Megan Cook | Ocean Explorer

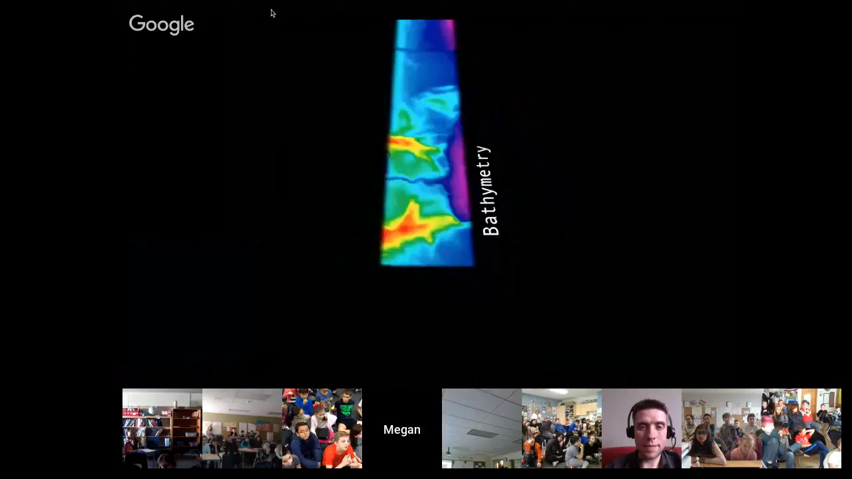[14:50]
sound down it sends hundreds of beams so together a computer program can put together these landscapes underneath the ocean if you've never thought of it before the ocean
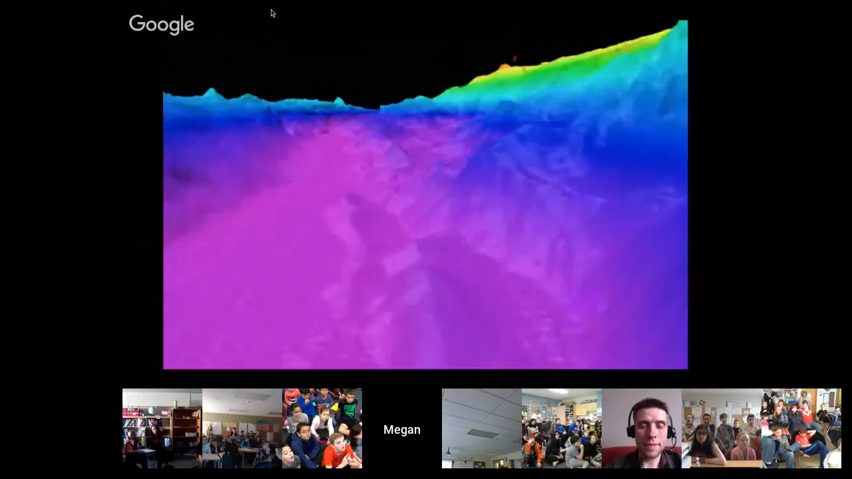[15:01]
has mountains it has open plains it has cliffs and rolling hillsides there are all the landscapes that we have here on earth underneath the surface
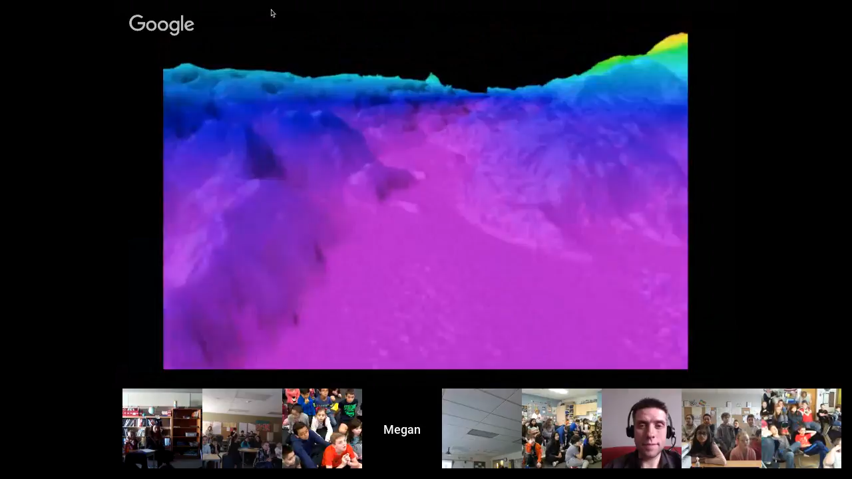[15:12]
of the water still waiting to be discovered if you have ever wanted to name your own mountain let me suggest becoming an ocean explorer there are 13 000 mountains that are a kilometer and a half tall still missing from our maps and if you are the person who maps them you have the opportunity to name them this is a new mountain we named this year uh or we discovered this year not yet named off the coast of baja mexico and
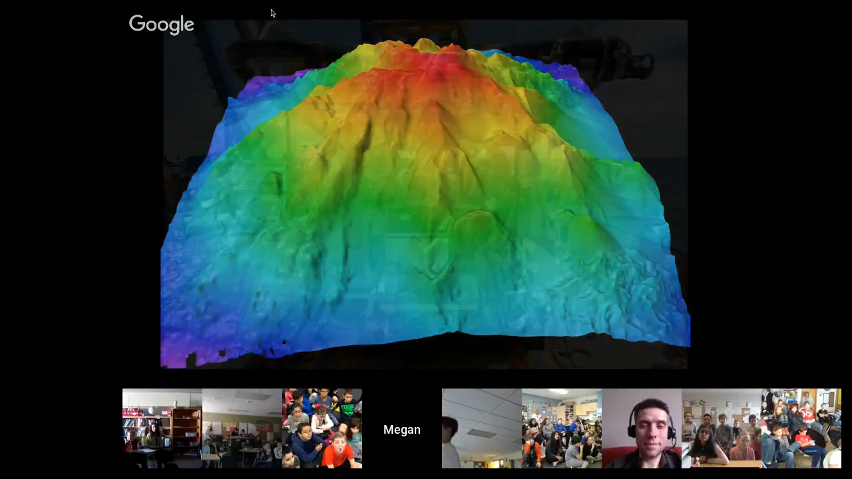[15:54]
this is more than two miles tall this is three thousand five hundred meters tall and wasn't on the map until we mapped it once we mapped uh things on the seafloor i work with a team of robots these are my co-workers we call them hercules the yellow one in the front and argus